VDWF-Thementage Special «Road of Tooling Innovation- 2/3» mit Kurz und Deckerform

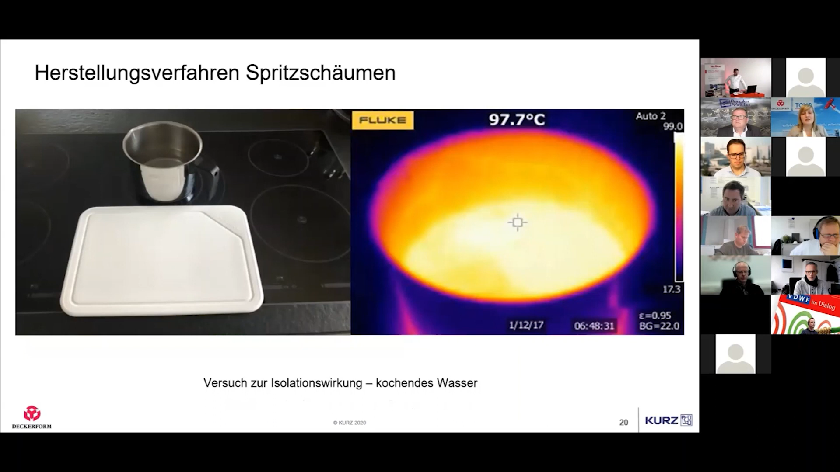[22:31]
On screen: spot 97.7°C
Wir haben zwei Brotzeitbretter genommen, ein geschäumtes, ein nicht geschäumtes und haben dann, wenn man auf die nächste Seite guckt, einfach mal das nicht geschäumte Bauteil für eine Minute auf diesen Topf gelegt. Nach dieser Minute zeigt die Wärmebildkamera, dass wir hier bei 67 Grad Wärmedurchsatz sind.
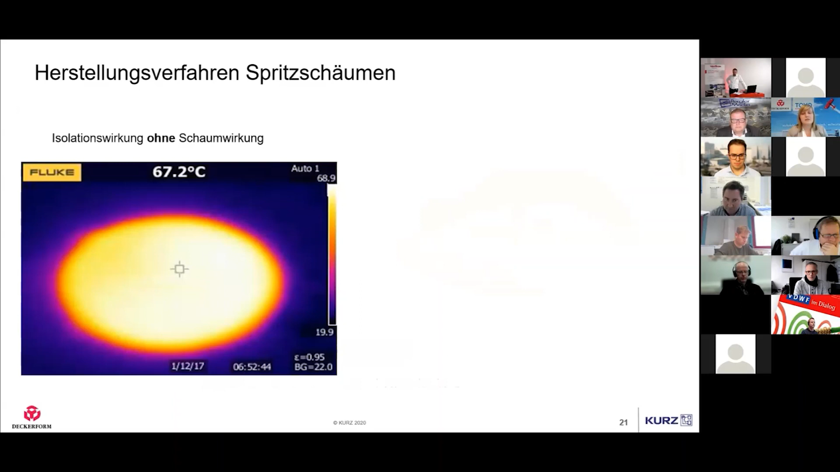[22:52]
On screen: spot 67.2°C
Vergleichet man es mit dem geschäumten Bauteil, dass man eine Minute drauf liegen hatte, sieht man, dass eigentlich nur die Hälfte der Wärme durchgelassen wird, also weniger wie die Hälfte. Wir sind hier bei 31 Grad und das ist doch ein sehr, sehr interessanter Ansatz. Wenn man so sieht, wo denn aktuell so die Bewegung auf dem Markt hingeht, sei es Materialeinsparung, sei es Isolation und dergleichen,
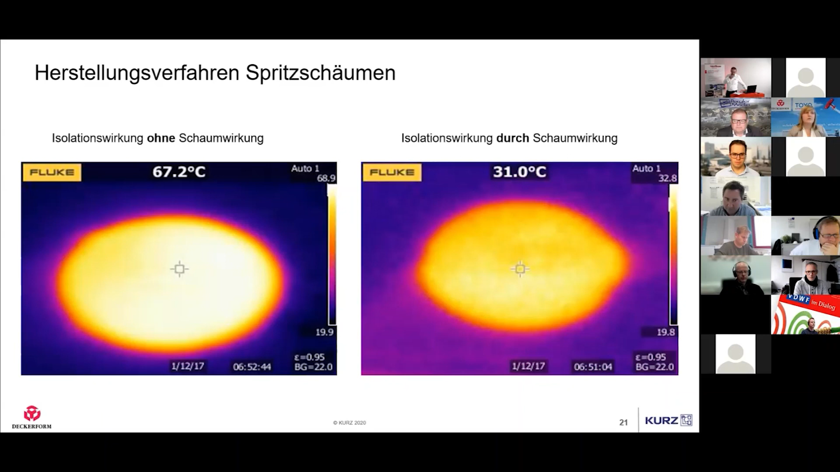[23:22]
Ressourcenschonung, da steckt hier schon viel drin. Ja, kommen wir zum nächsten Punkt.